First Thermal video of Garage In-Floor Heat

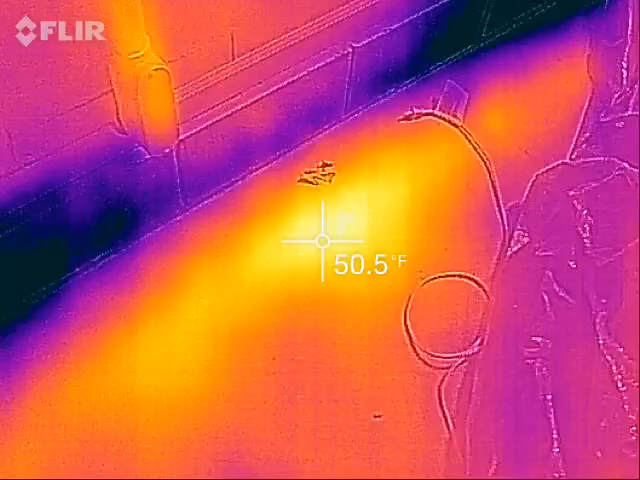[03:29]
On screen: spot 50.5°F
keep me warm while working out here and it looks like it did leave a little bit of a warmer spot on the floor right there of course breaker
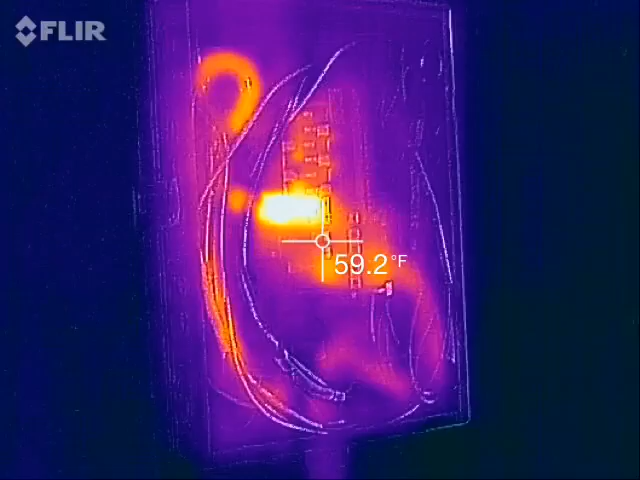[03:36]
On screen: spot 59.2°F
boxes make a lot of heat well they're in use the cover is off right now and you can see the warm spot right there is my 50 amp breaker we're running at about 30 amps with the heater and you can see the cords on the left that appear
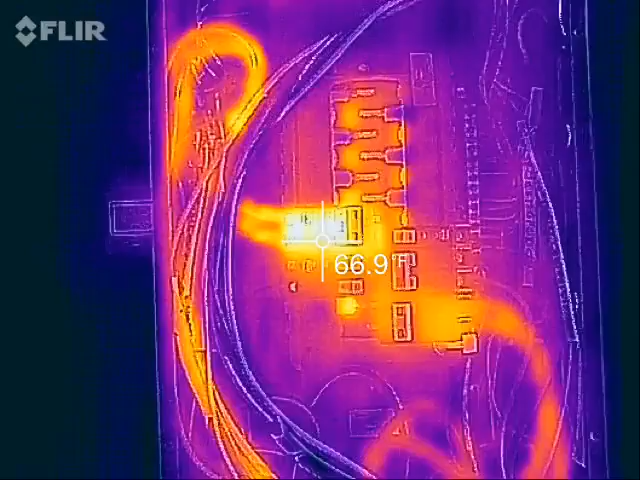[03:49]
warm those are the ones going to the heater and a little bit not quite as bright ones over here that's the
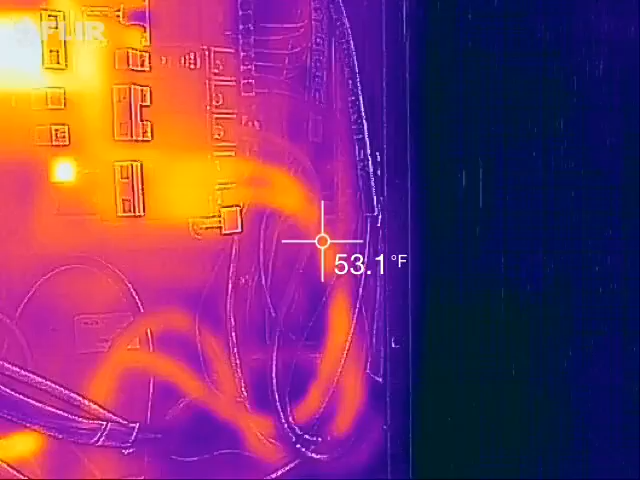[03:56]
On screen: spot 53.1°F
main power coming in and that is a thicker cable and that of course is why it appears less warm
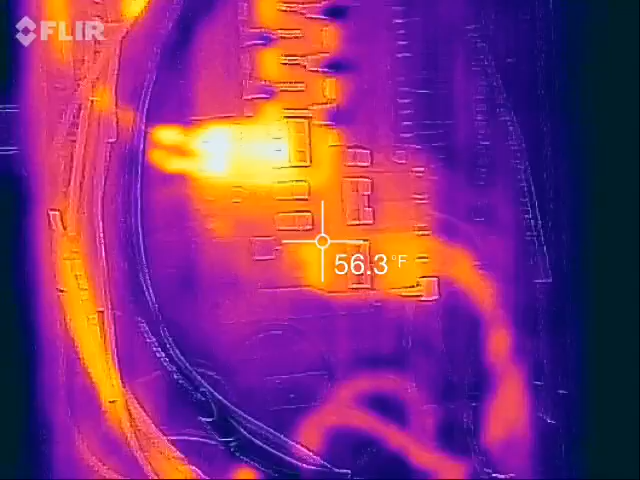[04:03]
On screen: spot 56.3°F
that's my only electric outlet in the garage only 120 volt electric outlet
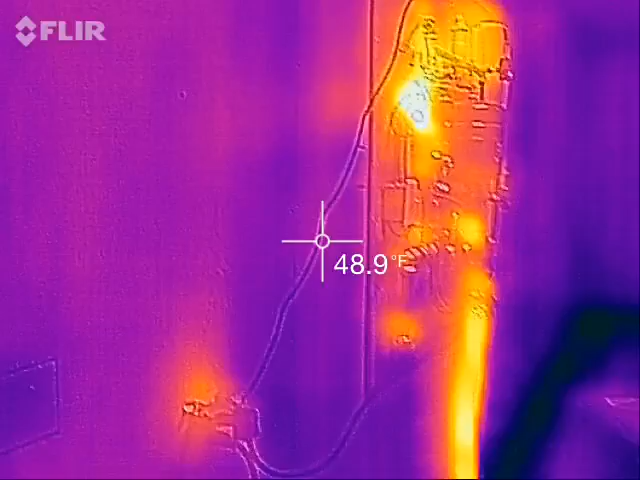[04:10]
On screen: spot 48.9°F
I do of course also have on the far wall over here my electric car charger it's still just sitting on the floor at
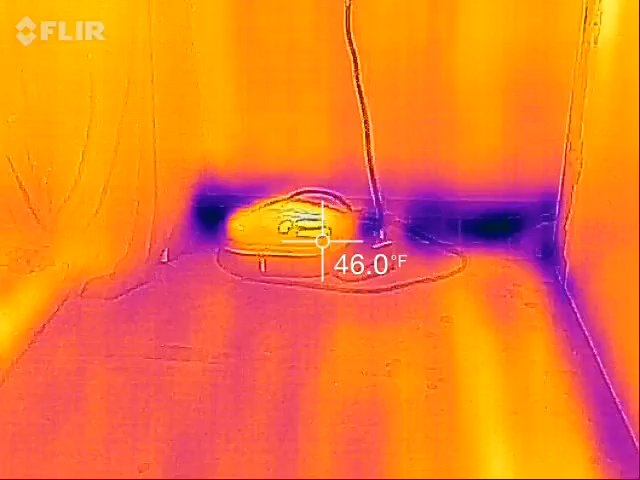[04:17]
On screen: spot 46.0°F
the moment that is not charging though but just wanted to give you this first look at the radiant
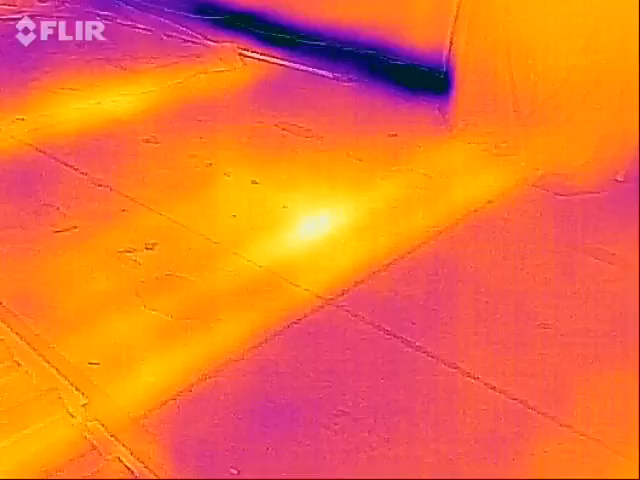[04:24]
tubes heating and running through the floor